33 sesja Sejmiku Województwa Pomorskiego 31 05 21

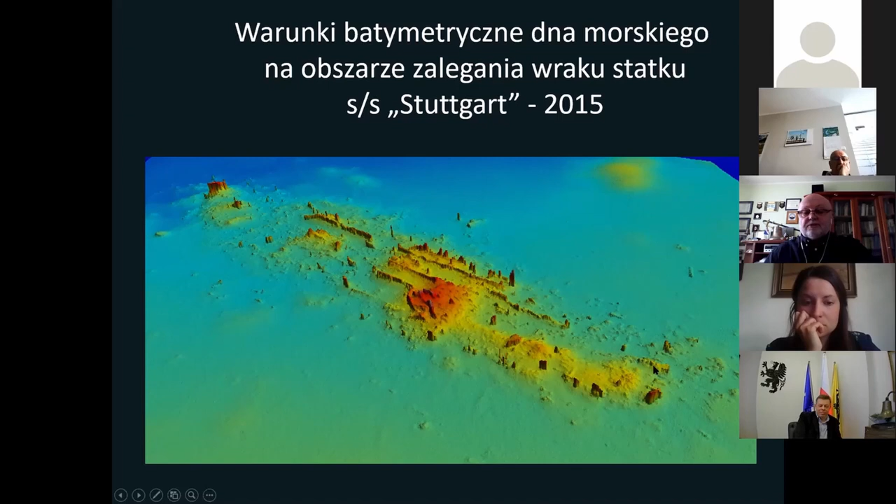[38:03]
To jest zdjęcie z Echo Sądy Wielowiązkowej. On wygląda w tej chwili w taki sposób.
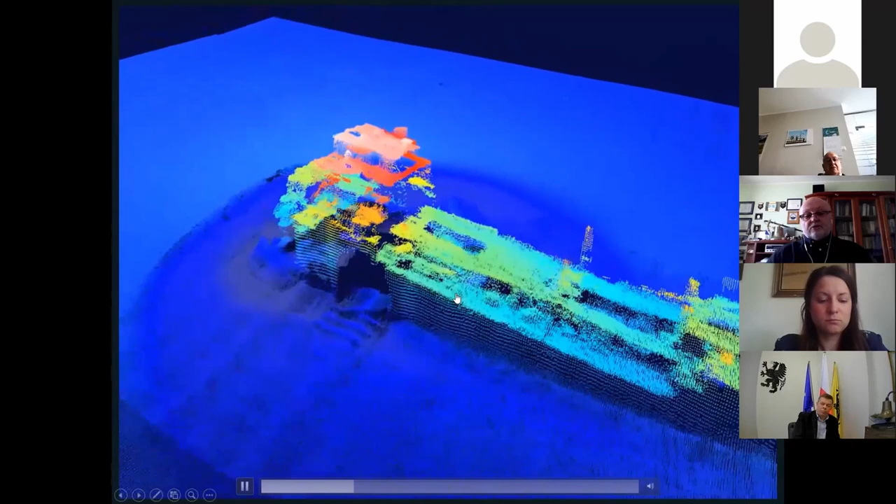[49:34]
I jeśli byśmy popatrzyli na to, to jeszcze proszę zwrócić uwagę na tą rzecz, to zagłębienie z jednej i z drugiej strony,
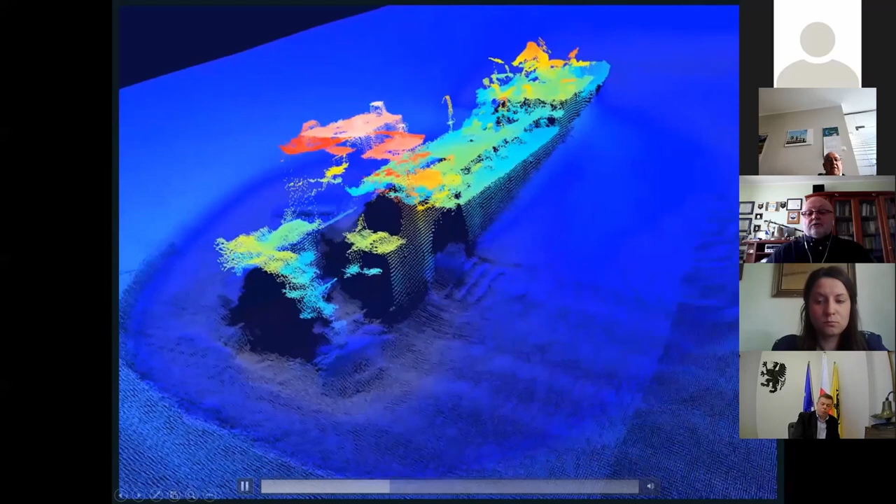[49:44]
które spowoduje, że ten wrak niestety będzie bardzo poważnym zagrożeniem i to już nie w długim, nie w zbyt odległym czasie.